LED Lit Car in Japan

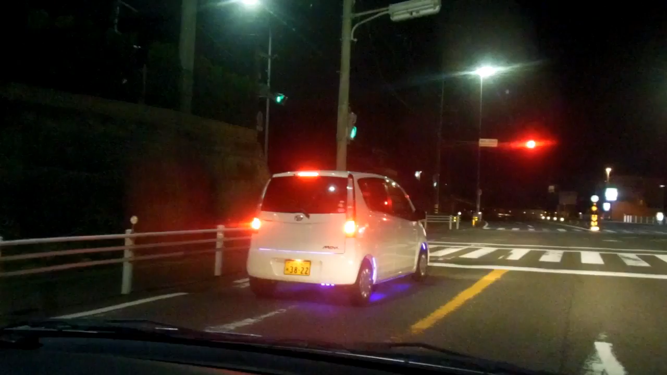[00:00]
hey guys another really quick video for our wheels in Japan playlist we've showed you on previous videos these LED lights nothing new there we
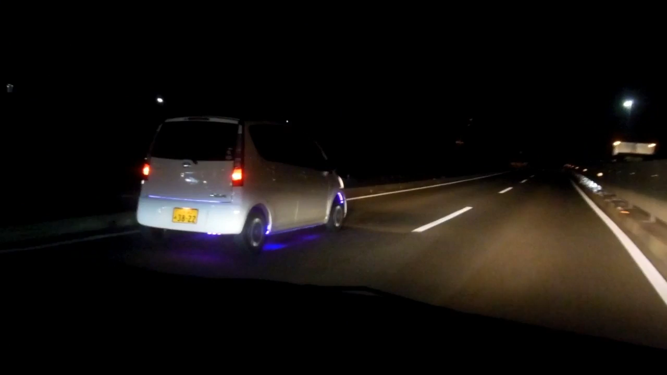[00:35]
pretty common very rare for us to drive around at night without seeing at least one car like this it's quite common quite popular